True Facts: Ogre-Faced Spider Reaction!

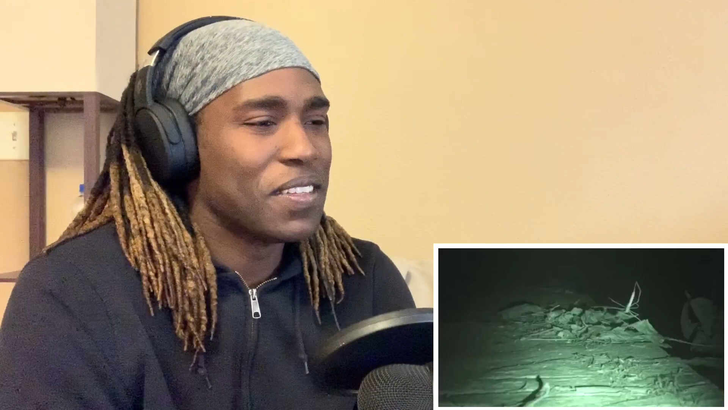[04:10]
Right. She turns around and takes a poop directly beneath her, captured here in sex tape night vision green. Some say this serves as a visual target, but it could also be a stinky lure in the gist of don't shit where you eat unless what you eat likes shit. She then hangs upside down and waits. When prey approaches, she strikes.
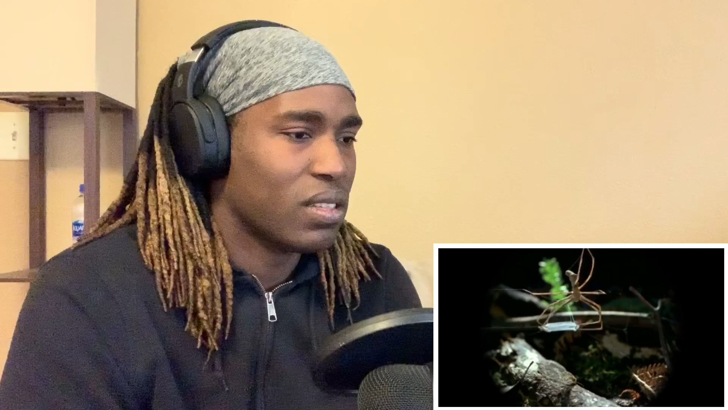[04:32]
It's a little anticlimactic to be honest. Oh, that's pretty cool. I know it's coming. Maybe let's look in slow motion. I don't know. It looks a little like what I would do if I had a net between my legs.
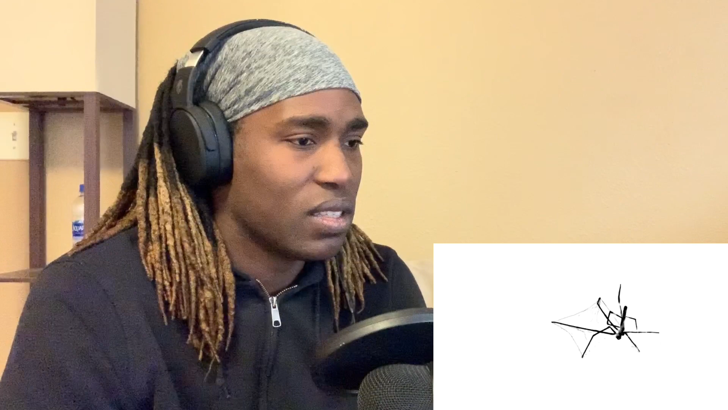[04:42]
What is amazing is that without glue,
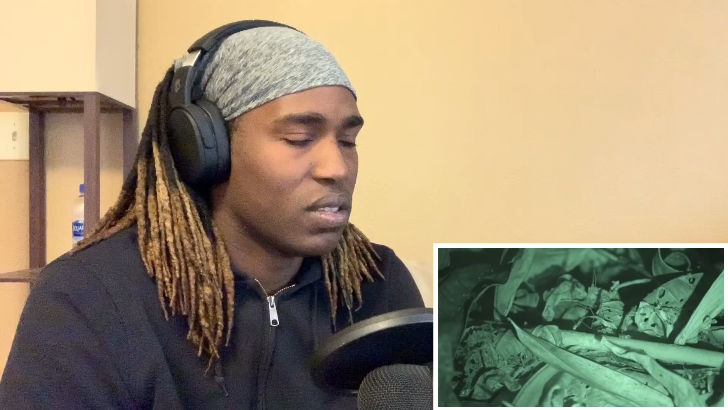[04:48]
contact with even a single strand of the net can ensnare an insect. Wow. It turns out that these little puffs have a secret.